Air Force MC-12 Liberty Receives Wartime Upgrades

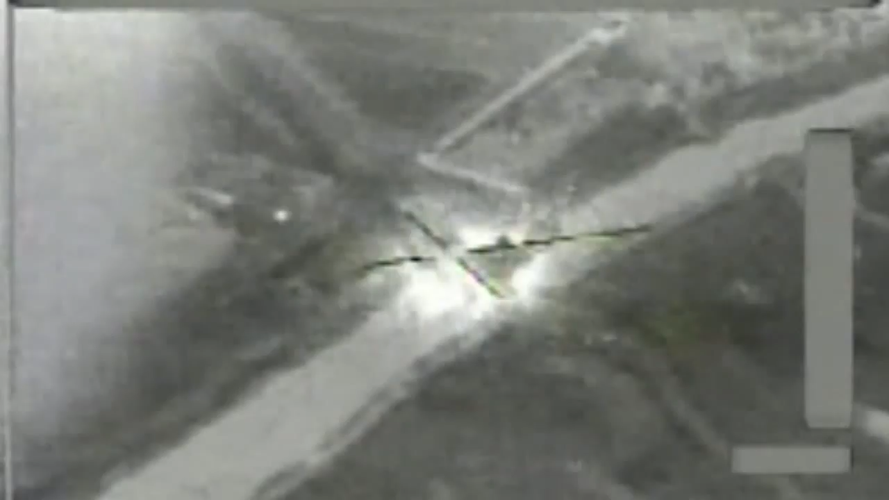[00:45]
This capability enables a shortened and more precise ordnance delivery from fighters.